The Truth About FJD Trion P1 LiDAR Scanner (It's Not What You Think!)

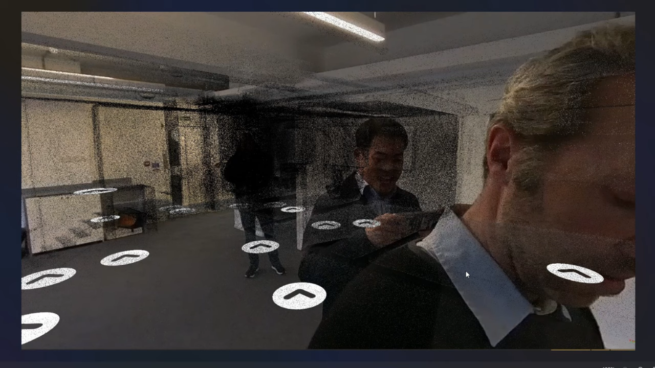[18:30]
so that they can actually walk through the actual premises and keep that data with them.
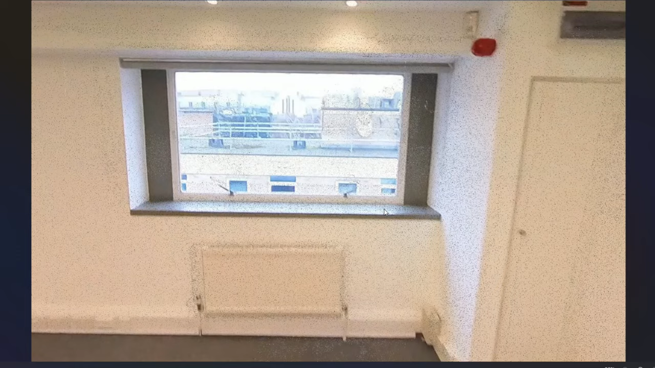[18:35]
I think the only downside of this whole thing is that one of the floors, three floors that we scan, it came up around 280 megabytes. So it does actually take a lot of data. So you have to be prepared for a huge amount of internal storage for your computer,
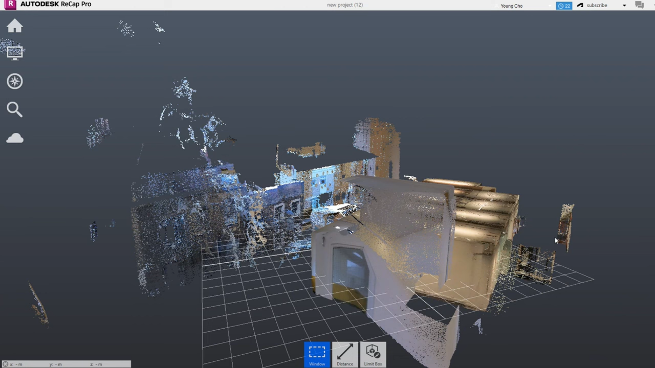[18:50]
cloud data storage, and so on.
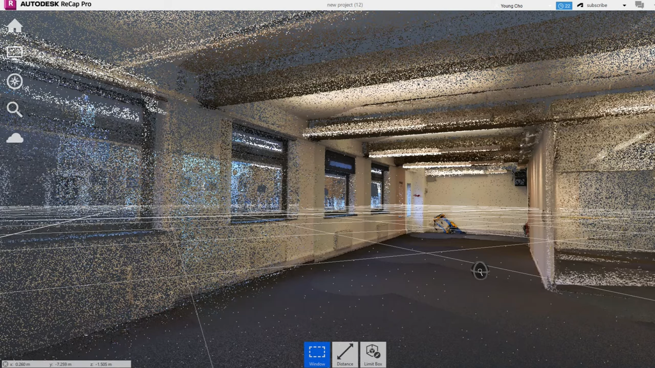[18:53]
So if you end up having several clients asking for these files to be kept, how do you continue that?
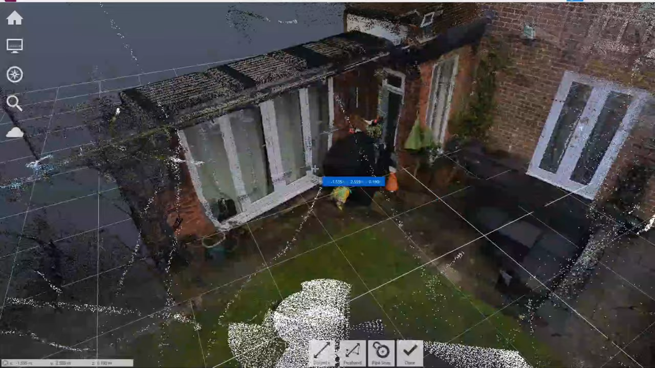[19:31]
It will definitely speed up, but also on the internal side as well.
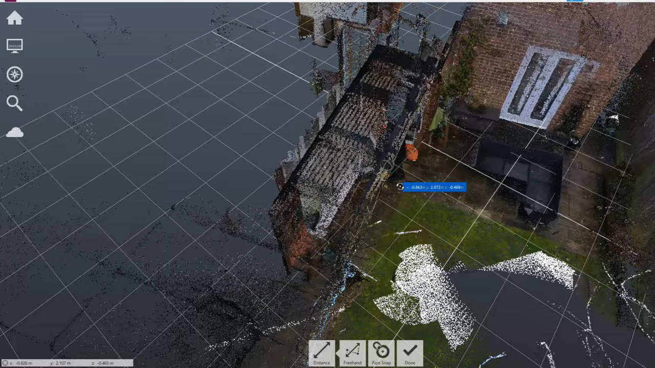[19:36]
But somehow I feel like this is not really designed for internal scanning,
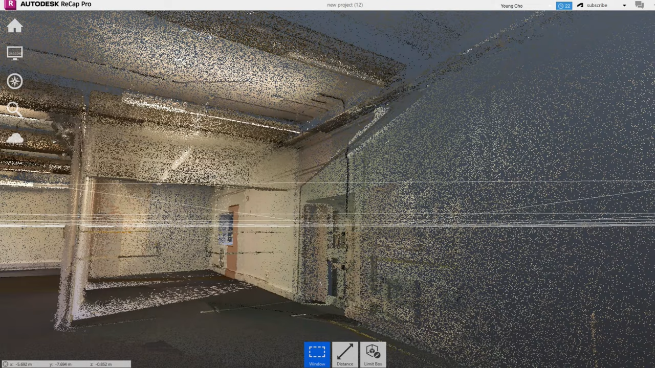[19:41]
especially for this reflected ceiling recording and so on. You would have seen it's actually more dotty, and it's slightly difficult to distinguish which one is the smoke detector,
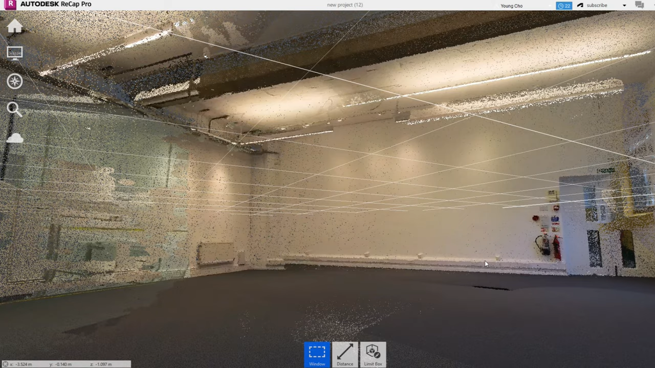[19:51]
which one is the PIR sensor.
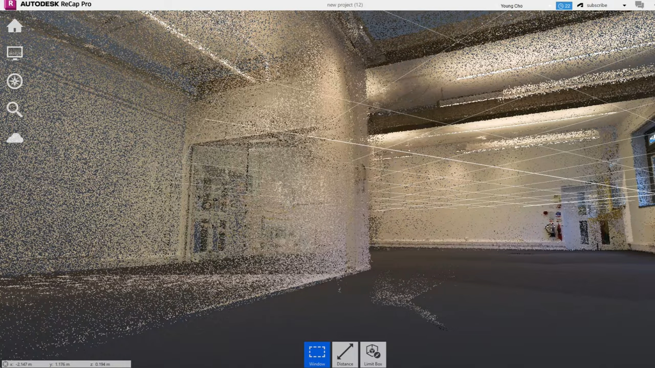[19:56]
But again, my colleague is still working on blending in the Insta360 imaging coloring mixture with the point clouds.